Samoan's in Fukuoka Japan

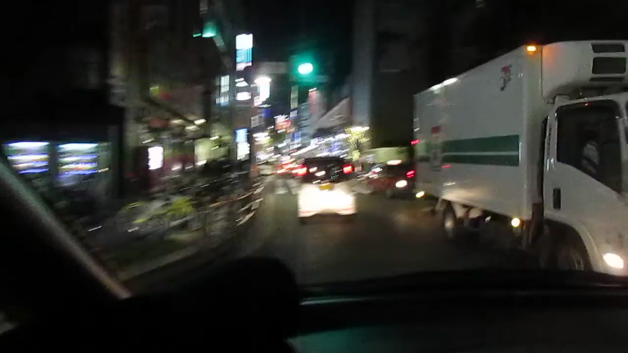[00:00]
Okay this is part two of Fukuoka life at night.
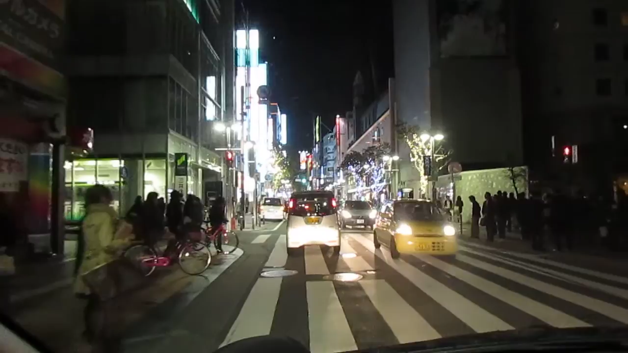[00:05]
So here we are on the main strip of Fukuoka.
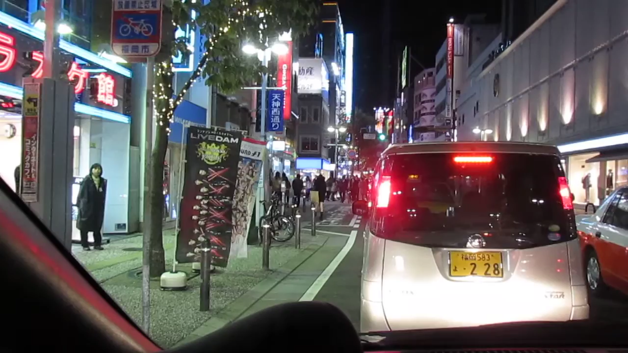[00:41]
Do you know those guys? No. They are big for Japanese. Look at their hairs though.